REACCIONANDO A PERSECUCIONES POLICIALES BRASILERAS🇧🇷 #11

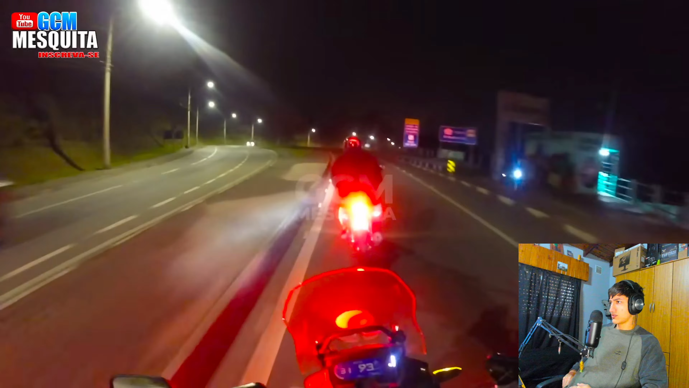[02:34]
Y a Feo le tocó. Ojo. Uh, este lo van a agarrar así nomás, boludo. Procede a hacer todo el video. No, este lo agarran así nomás, boludo.
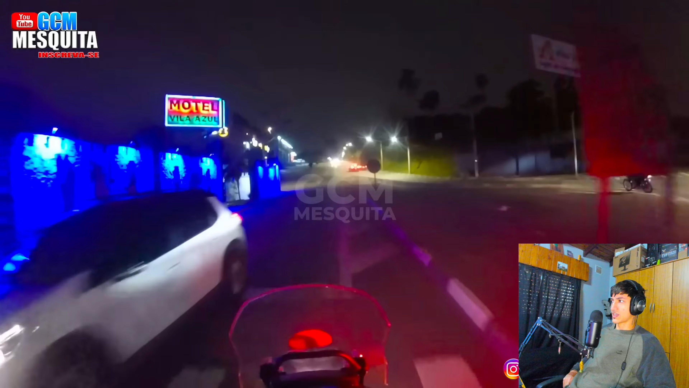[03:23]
No. Si no lo agarran con tres. Motos. Chau. Ahí. Sanguchito.
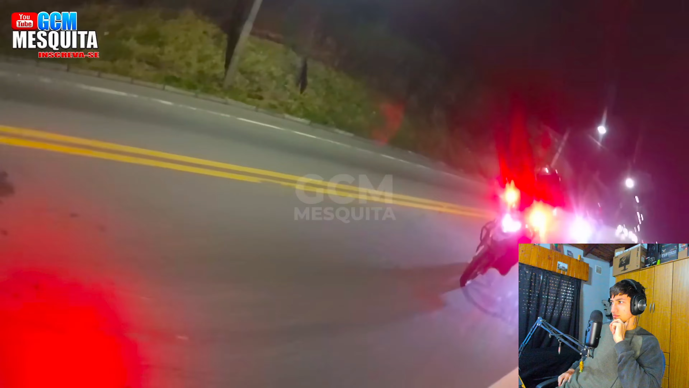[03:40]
Ah, no. Ey, la boludía que le está pegando a los milicos es increíble, boludo.
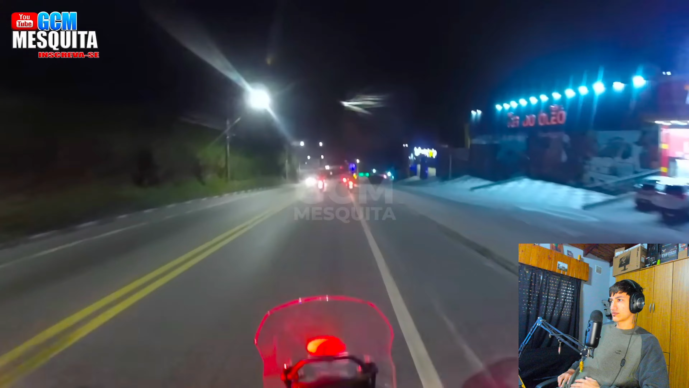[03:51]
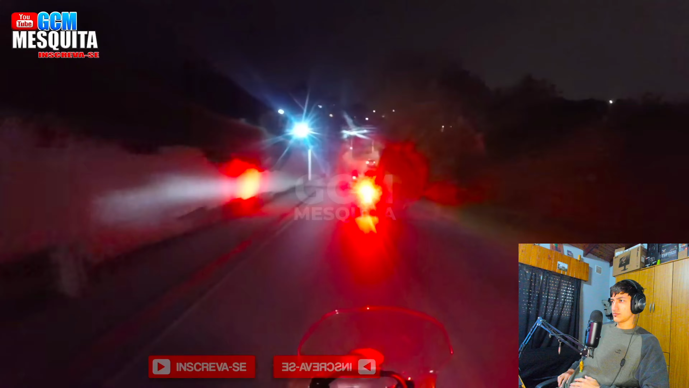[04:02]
Ey, no. Ey, se ve que fue.
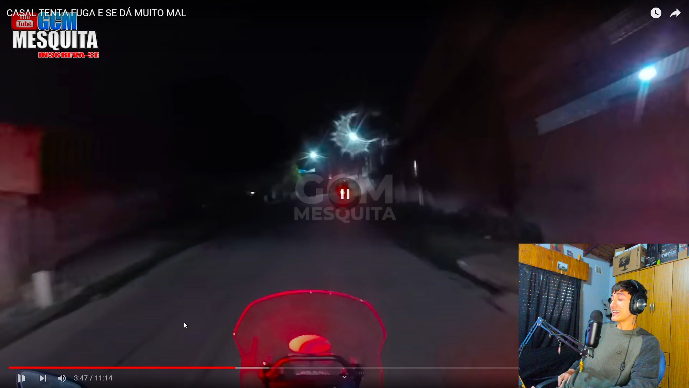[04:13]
Amigos, se ve que fue re largo la persecución porque lo cortaron, boludo. Y casi nunca cortan. No, no, la boludeada, amigo. que le estaba pegando yo pensé que había nada que ver que lo agarraban ahí al tubo
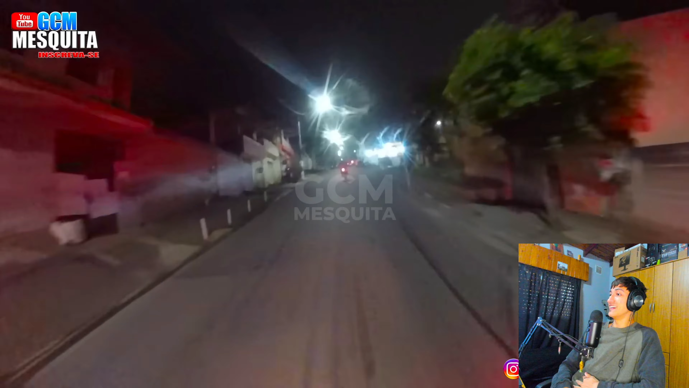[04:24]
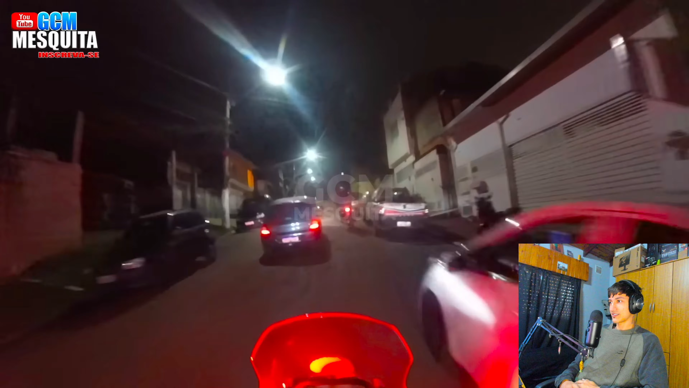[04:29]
lo tienen que agarrar ahí nomás boluda pincharle la rueda
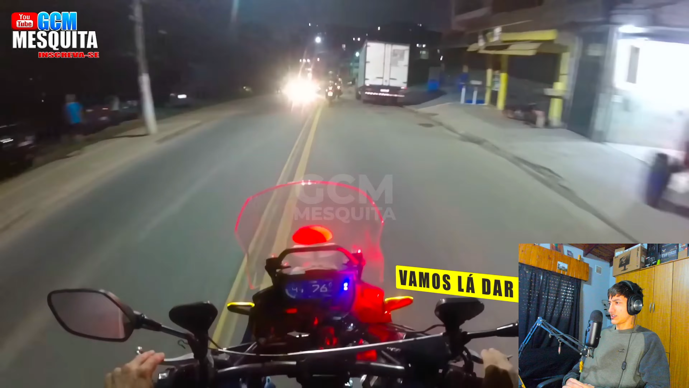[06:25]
una chica no una chica no esto es increíble o un loco con una chica creo a ver
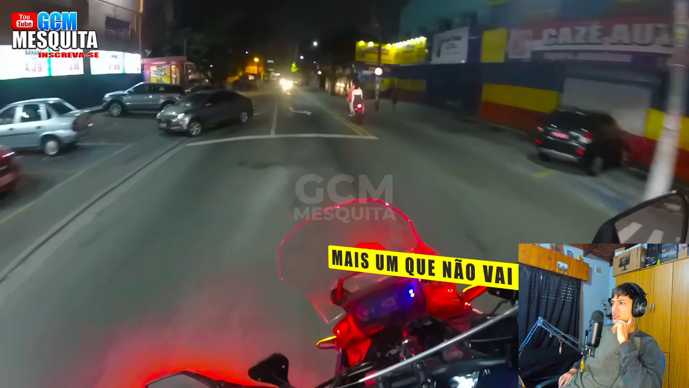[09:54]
Ey, creo que está solo mezquita, boludo. Ya está, ya está, ya está.